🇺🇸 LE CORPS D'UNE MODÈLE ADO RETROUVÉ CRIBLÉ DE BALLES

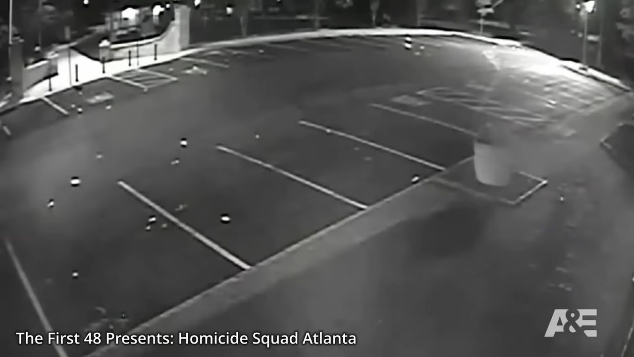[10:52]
Une Ford Fusion est repérée sur les images vers minuit et demi, une quatre portes comme la sienne mais difficile à confirmer à 100%. La voiture entre sur le parking et fait demi-tour. Rien de plus n'en ressort.